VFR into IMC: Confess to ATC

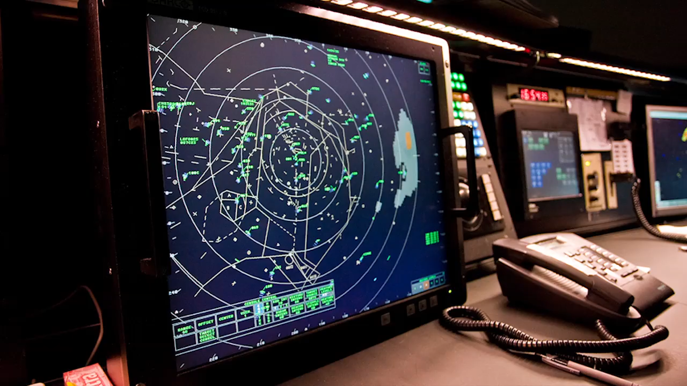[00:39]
And we'll also use those airplanes that are close in proximity to determine what the weather is doing.